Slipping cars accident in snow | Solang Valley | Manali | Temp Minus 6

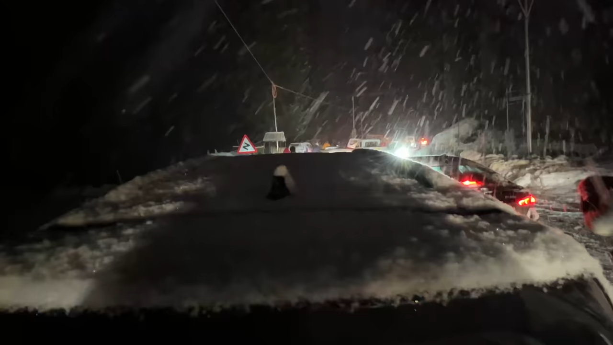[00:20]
और ये देखो हमारी कार के, तब इन्होंने तो बहुत बड़ी गलती कर दी थी।